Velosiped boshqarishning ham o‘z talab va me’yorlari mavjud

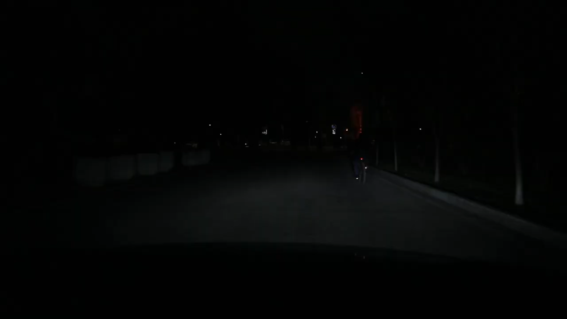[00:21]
Velosiped haydovchisi sutkaning qorong'u vaqtida va yetarlicha ko'rinmaydigan sharoitda nur qaytargichli kamzulda yoki nur qaytaruvchi elementli
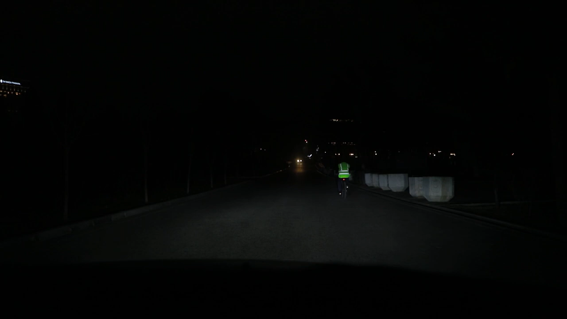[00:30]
parchalari bo'lgan ustki kiyimda harakatlanishi shart. Velosiped boshqarayotganda quyidagilar taqiqlanishini eslatib o'tamiz.